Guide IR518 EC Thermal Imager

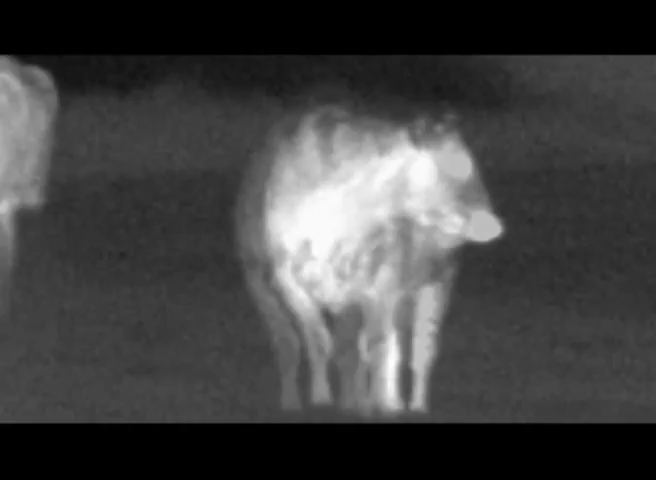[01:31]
And that's an important thing to remember because with thermal imagers there's nothing worse than getting this distortion.
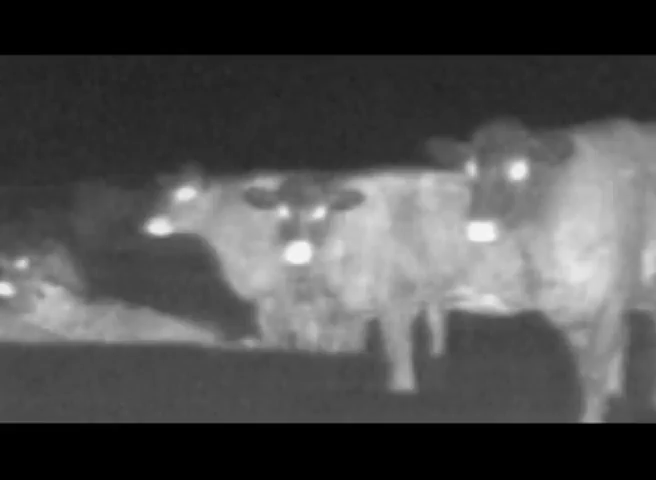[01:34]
If you're watching for example a roe deer or a red deer making its way across the field and it suddenly bolts, with the lower hertz models you are going to get that distortion.
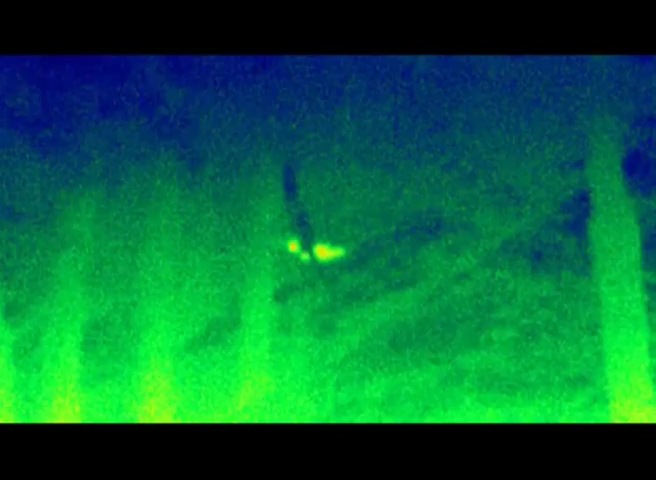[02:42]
To watch wildlife and track them, for example, if you're going to watch badgers at night foraging and taking things into their den, I suppose you can go out in any condition.
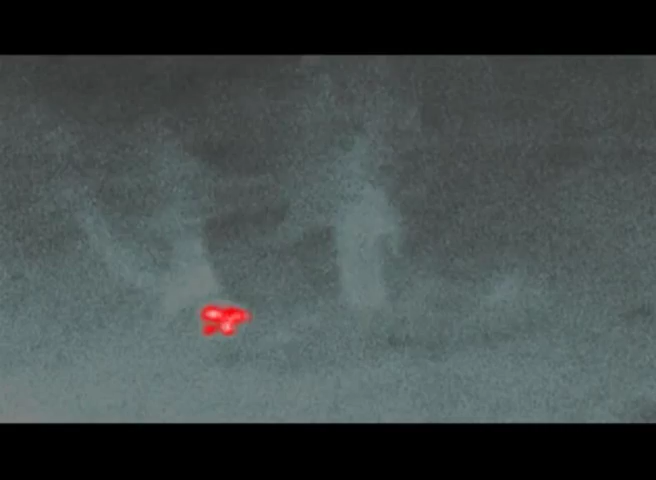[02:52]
None of the weather conditions affect this unit, do they? Nope. Thermal imagers aren't impeded by things like grass, foliage, rain, snow or fog or mist.
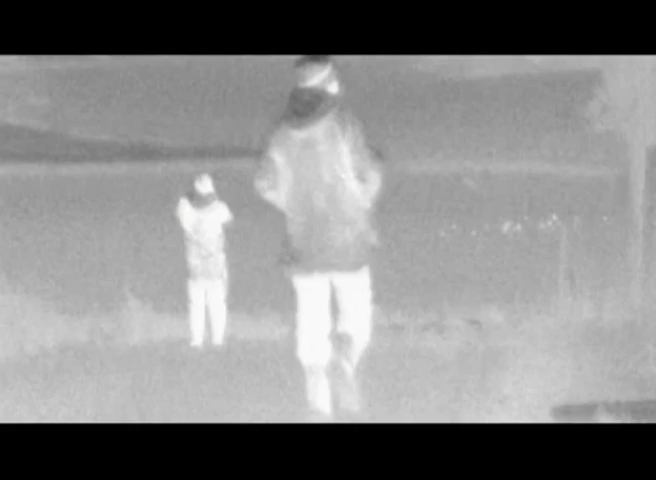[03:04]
You can scan a field with a traditional night vision device such as the Archer and not see anything.
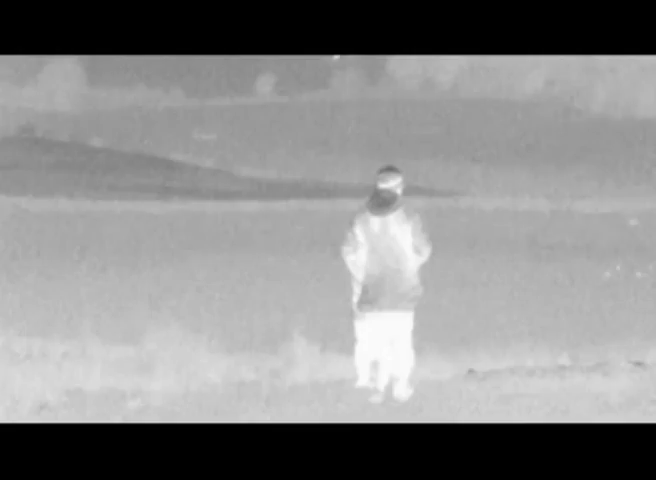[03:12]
You can turn on the thermal imager as we did when we were testing the kit in the field and you can see three badgers and dense scrub that we didn't even know were there. They were 30 metres in front of us. We didn't even know they were there. Fantastic.
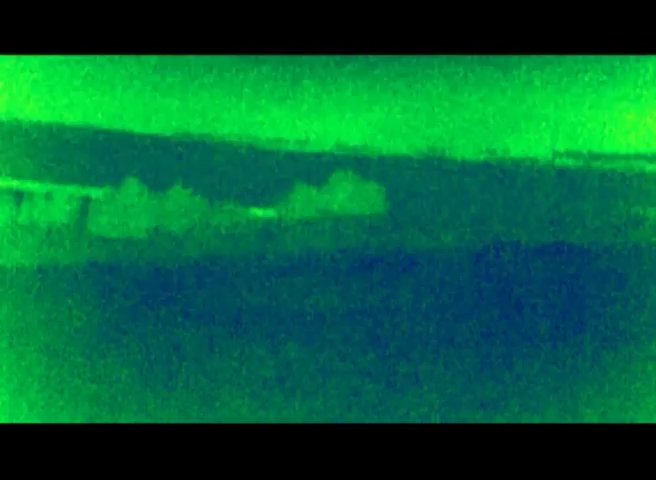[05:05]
The Guide did this absolutely perfectly, but there were a lot of facilities on it that quite honestly I probably felt I wouldn't normally use.
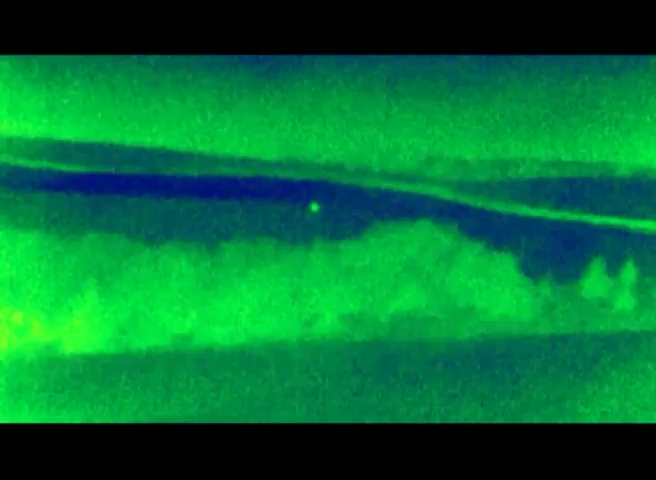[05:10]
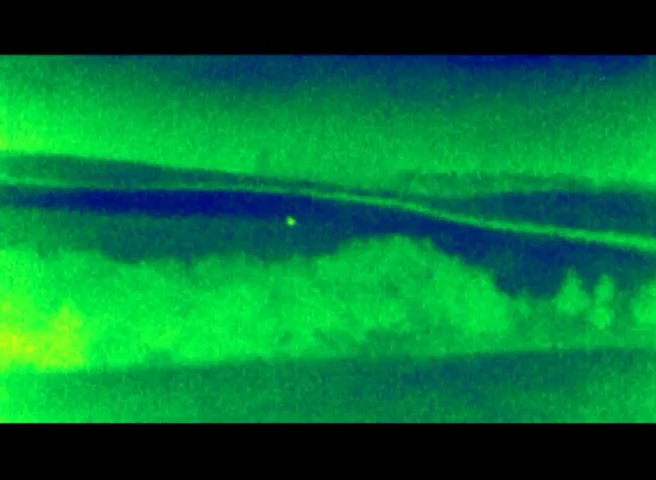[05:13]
For people in the field, people using it for hunting, surveillance and observation, it's obviously got the colour features.
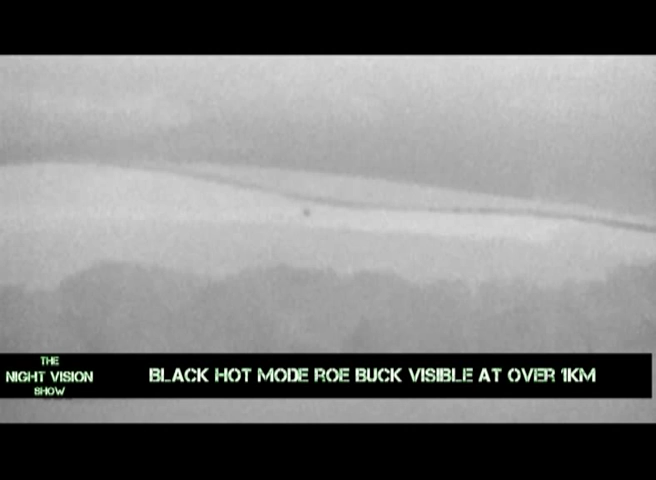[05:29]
The colour facility on the guide was interesting,
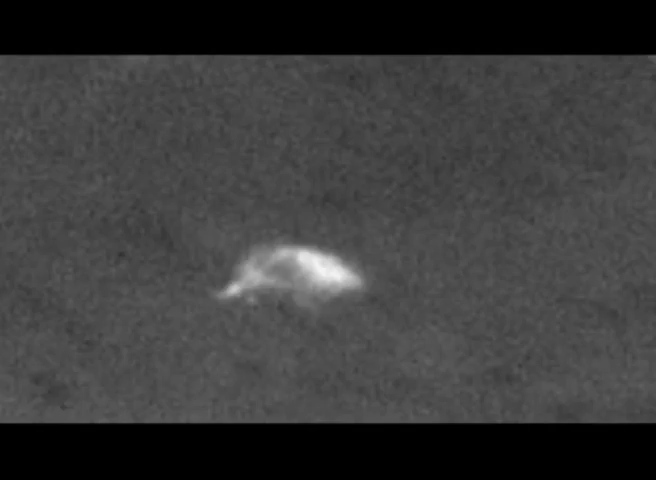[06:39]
That was a great thing to see, folks, because animals at night time get spooked quite easily.
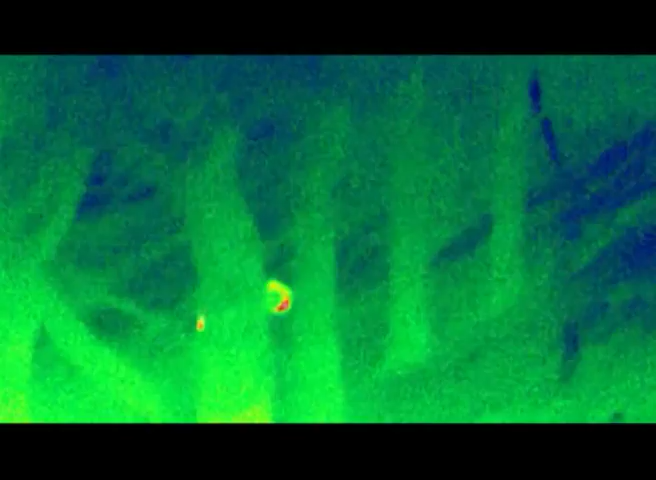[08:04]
We were also able to see the badgers moving up through the trees, weren't we?
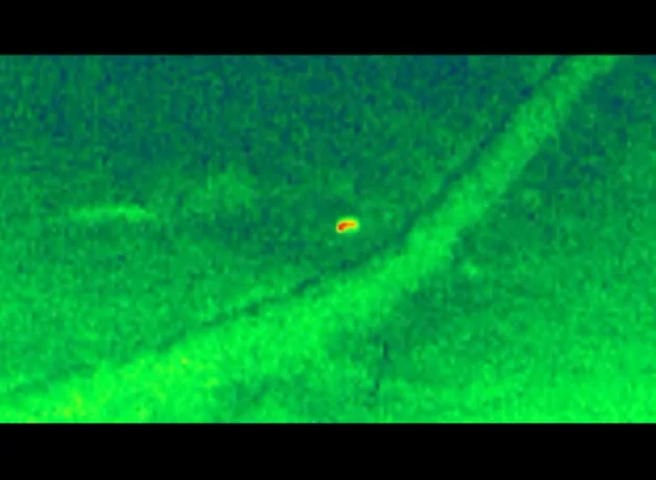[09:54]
Personally, I think it was a large badger. We're not 100% sure yet, but I'm hoping Keith will identify that and we'll let you know a bit about that in the next show.